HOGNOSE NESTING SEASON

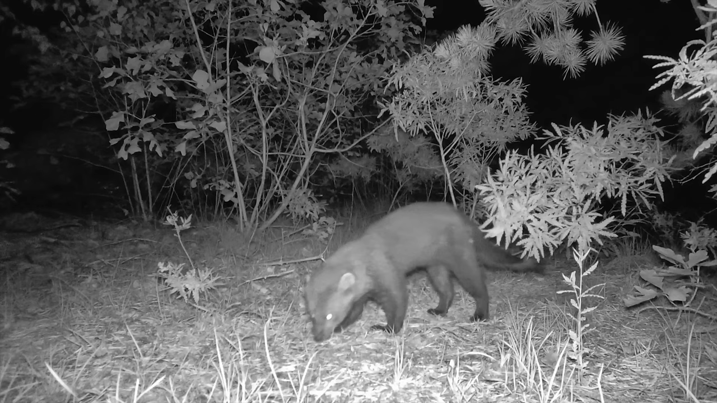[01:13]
this fisher and a raccoon our tailless big female was captured on a second trail